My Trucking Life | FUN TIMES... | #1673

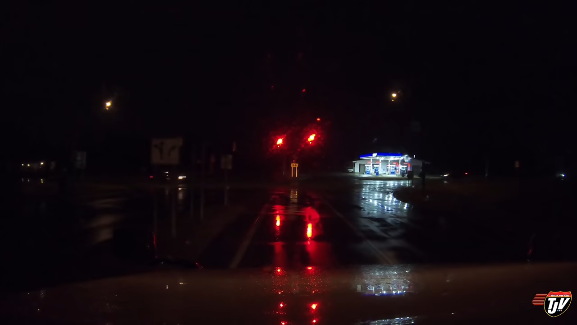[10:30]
Thank god. That was terrible All right, we gotta turn right at these lights onto miller road It's miller time That's right mandy In this case miller time means gym time
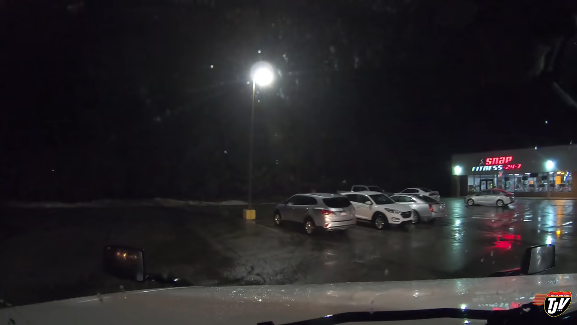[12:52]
It doesn't look too busy in there there's a lot of cars in this parking lot but nobody's in the gym by the looks of it